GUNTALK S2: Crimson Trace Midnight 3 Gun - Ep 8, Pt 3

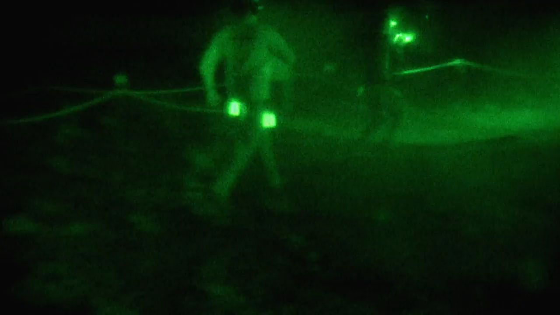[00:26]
Three gun matches are difficult, but to do it in total darkness?
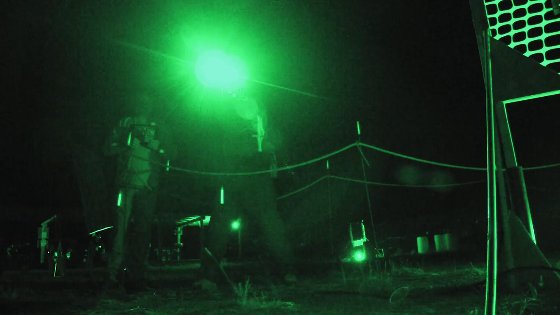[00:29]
Now we're talking. We start every stage with lights off,
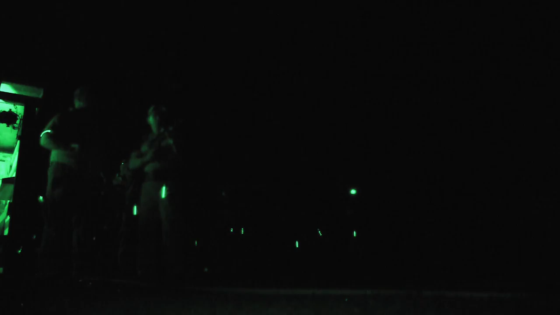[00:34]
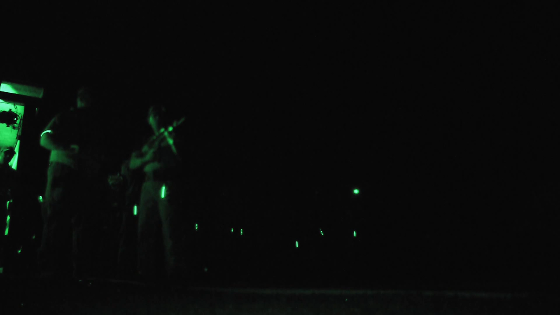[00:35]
so it's completely dark, the buzzer goes off, and then whatever illumination you have,
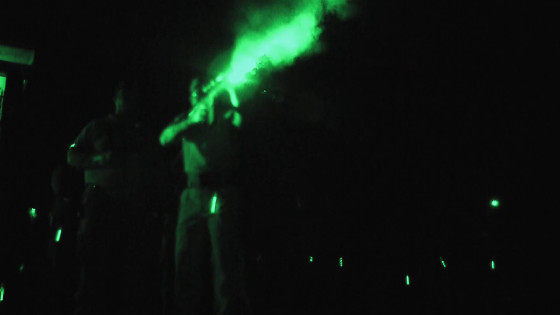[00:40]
light comes on and you've got to find targets, and it's, I mean, it's really a challenge.
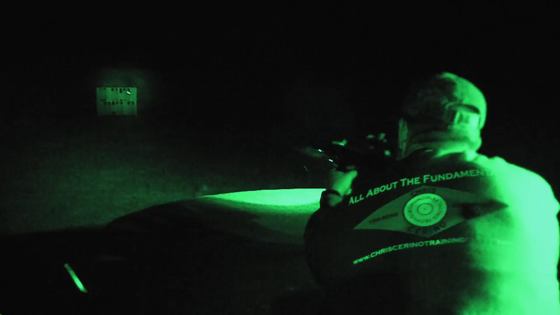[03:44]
The white light and the laser combination are amazing.
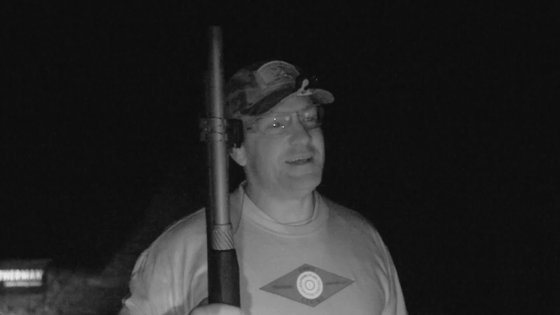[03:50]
There's no faster way to shoot in darkness like this.
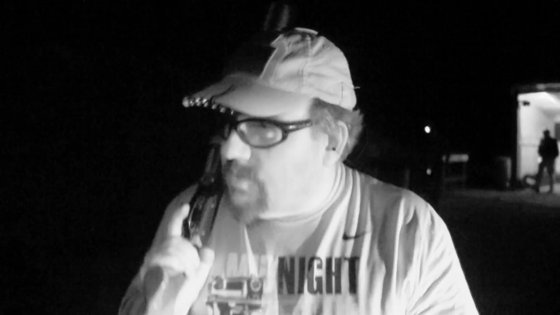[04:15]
Yeah, I was going to try and hit poppers with one round of shot, taking two down at a time.
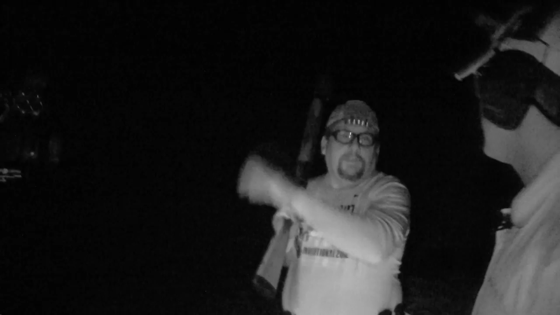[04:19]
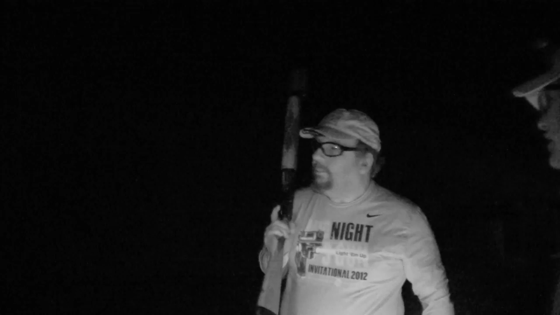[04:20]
Right. But they were so big it's just smarter to just go with the pistol and laser. It's like you can't miss. It's just a matter of getting the laser on it, smashing on the trigger.